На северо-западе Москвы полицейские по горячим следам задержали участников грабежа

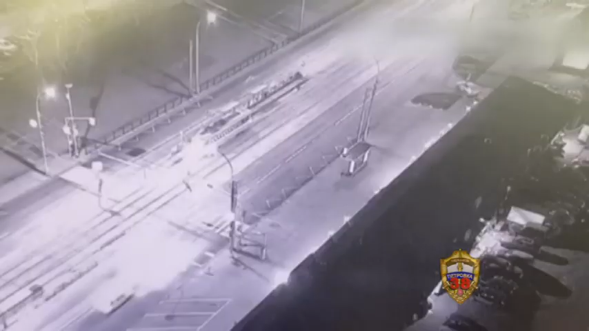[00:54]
В этот самый момент им навстречу мчатся полицейские. Патруль разворачивается и начинает погоню, а параллельно сообщает о беглецах в дежурную часть. Мгновенно к преследованию подключились сотрудники ГИБДД.